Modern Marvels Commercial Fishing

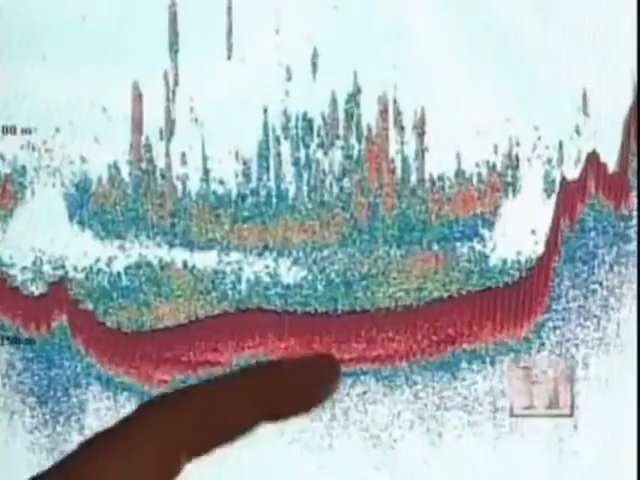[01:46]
It's called fish-finding technology, and it's revolutionized commercial fishing.
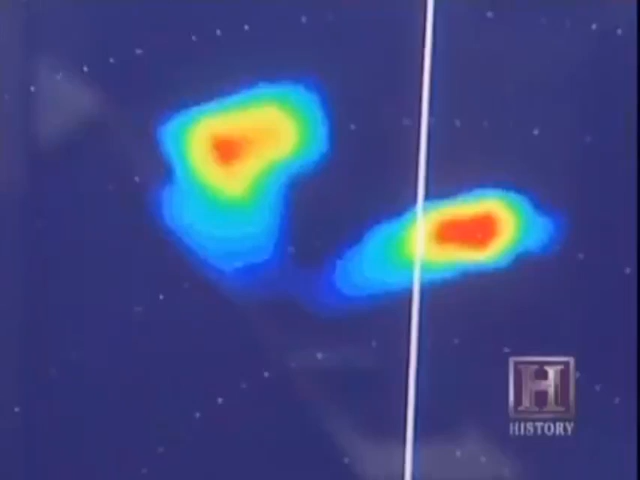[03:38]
that allows you to see the targets around the vessel, as opposed to the echo sounder which shows them under the vessel.